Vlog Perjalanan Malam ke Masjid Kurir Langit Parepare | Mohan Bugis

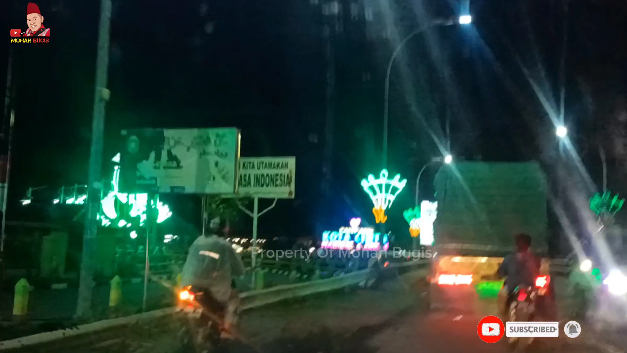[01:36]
ya kalau di baru Sumpang Minangai kalau ini Sumpang Minangai ini sudah di jembatan di sebelah kiri itu nampak tadi lampu-lampu yang menampilkan